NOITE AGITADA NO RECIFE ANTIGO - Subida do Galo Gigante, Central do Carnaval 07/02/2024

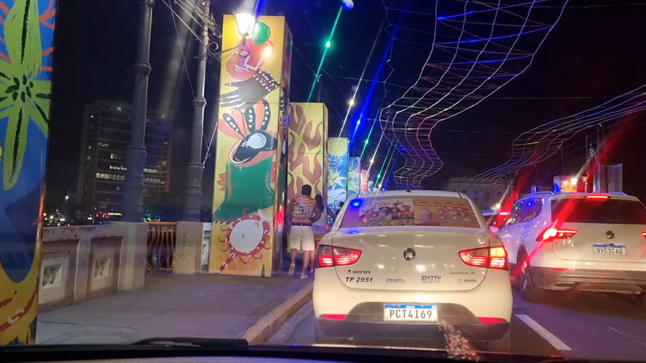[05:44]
E sai do Marco Zero pela ponte Maurício de Nassau. E esse ano está invertido os sentidos.
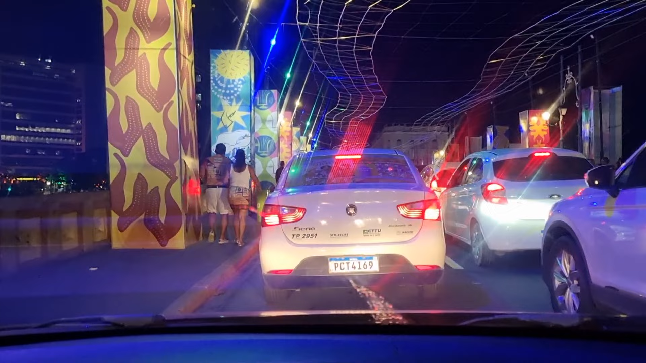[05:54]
Você está chegando pelo Marco Zero pela Maurício de Nassau e sai lá pela Princesa Isabel. Olha, tem uma roda gigante ali, ó. Aonde? Ali.